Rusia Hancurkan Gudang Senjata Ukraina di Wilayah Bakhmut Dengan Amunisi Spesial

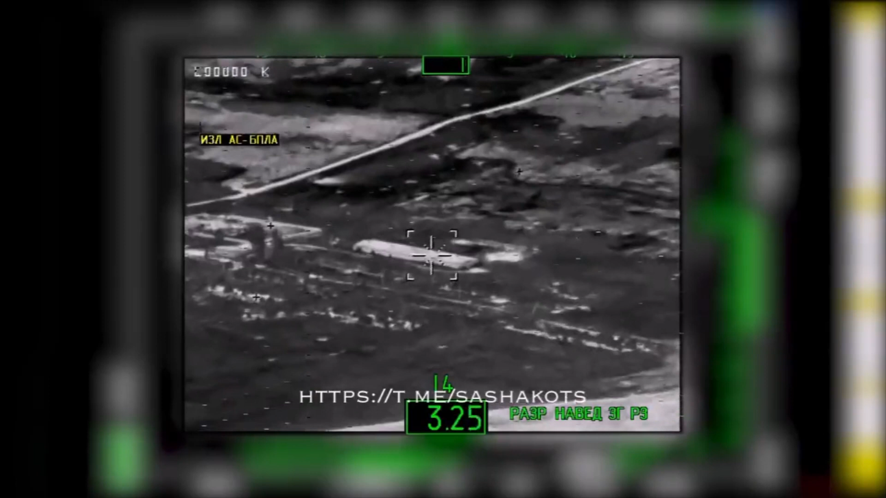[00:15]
Angkatan Kedirgantaran Rusia Kembali merilis sebuah video Yang menunjukkan
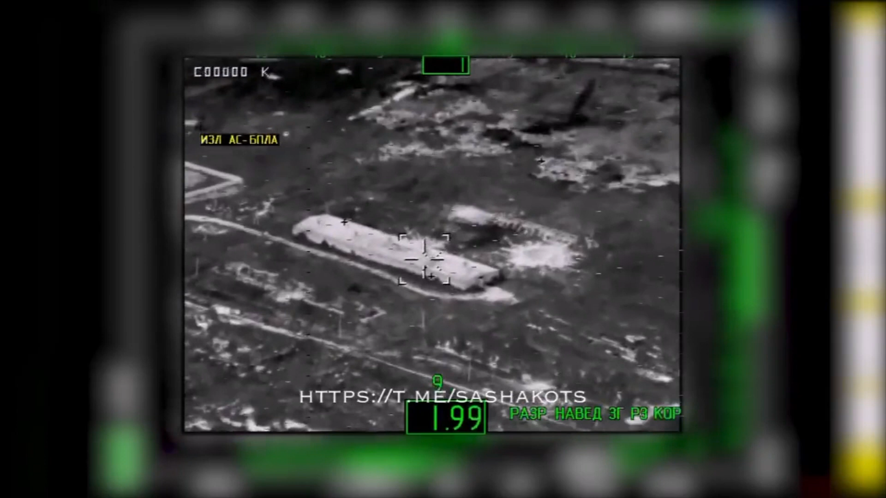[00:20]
bagaimana rudal yang mereka klaim sebagai rudal berpresisi sangat tinggi Menghancurkan gudang amunisi Ukraina Di wilayah Bahmut,
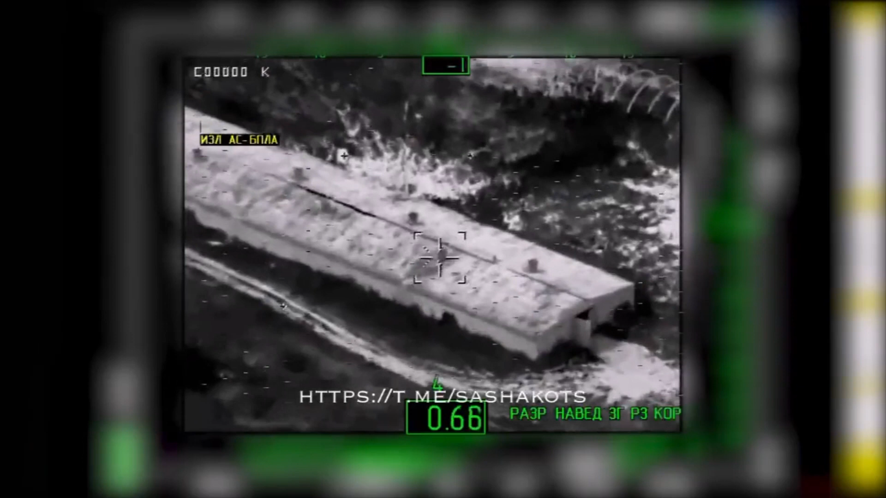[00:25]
Ukraina
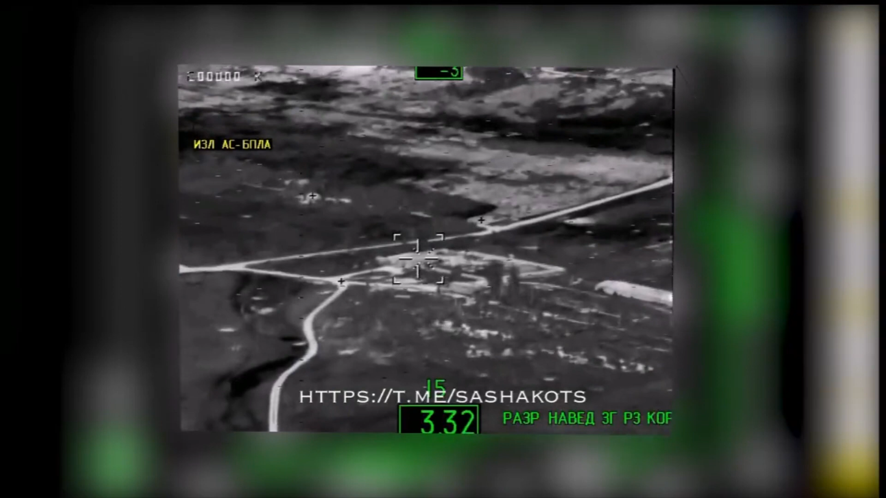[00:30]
Dalam video bisa anda lihat Bagaimana amunisi atau rudal yang digunakan untuk menyerang dua bangunan yang terlihat seperti gudang itu Dapat mengirimkan video secara real time Sebelum rudal itu menghantam targetnya
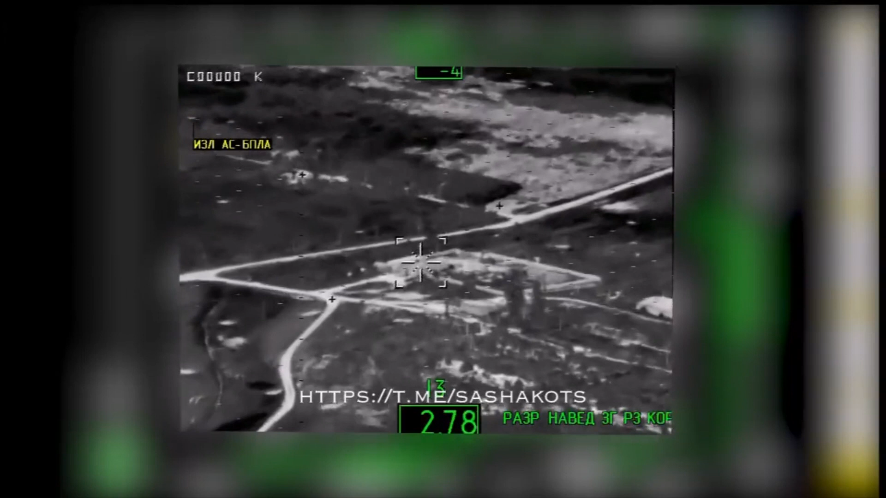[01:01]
regu dari jet tempur dengan kemampuan siluman Kembali melakukan aksinya di Ukraina Tanpa menyebutkan jet tempur dengan kemampuan siluman yang dimaksud Tapi terlepas dari hal itu Target dari serangan ini jelas bernilai tinggi Karena
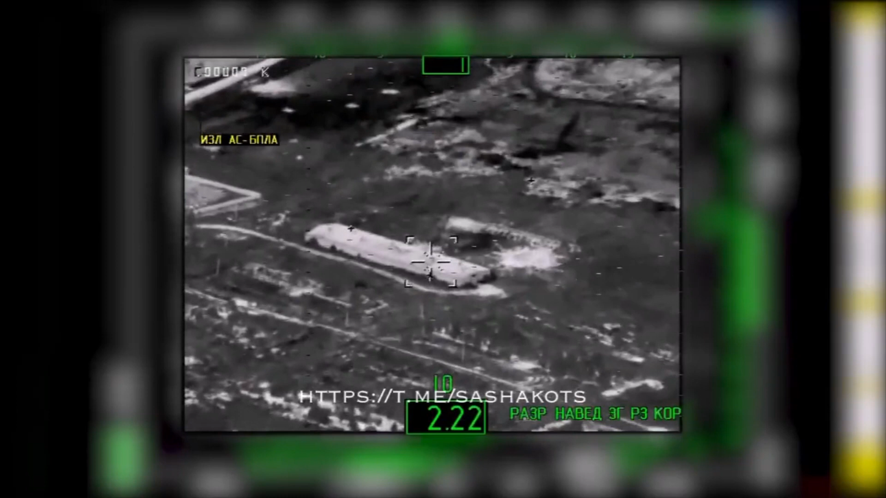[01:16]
mendapatkan perlakuan spesial Yaitu dihantam dengan rudal berteknologi tinggi
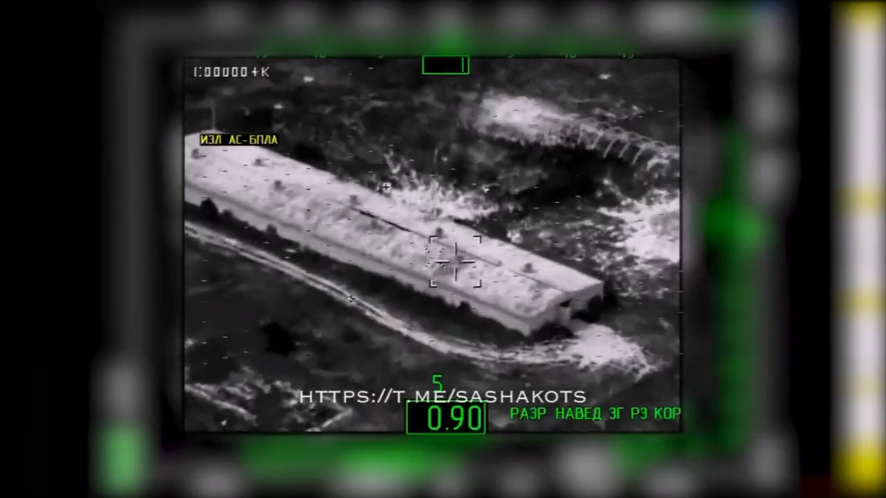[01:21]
Bagaimana anda menanggapi berita ini?